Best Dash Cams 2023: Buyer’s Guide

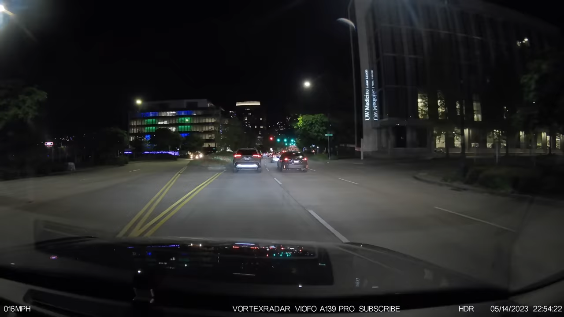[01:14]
this is the first dash cam that features the new Sony Starvis 2 sensor. And this helps give the A139 Pro some improved video quality and improved low light recording.
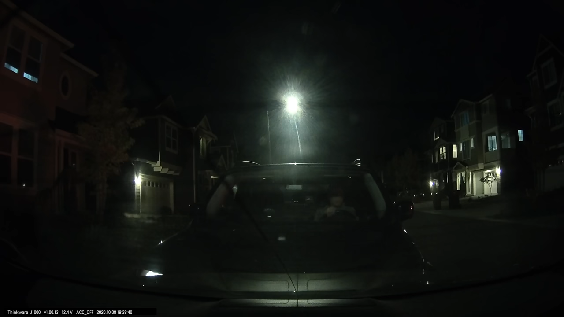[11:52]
That also only really helps for cars. It's not actually going to track people that hit your car or anything. It's just for other cars in case of a hit and run. Second, the voice notifications in the U1000 are not particularly configurable.
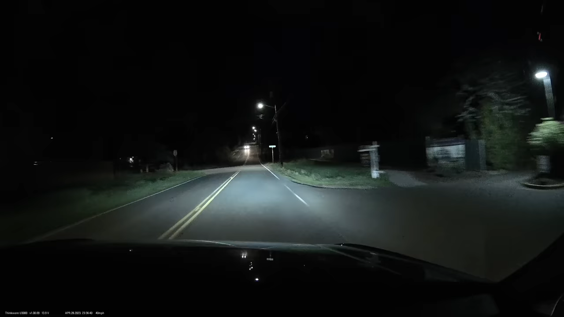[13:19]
but the front sensor has been upgraded from a first-gen Sony Starvis sensor to a Starvis 2 sensor to give it even better low light performance.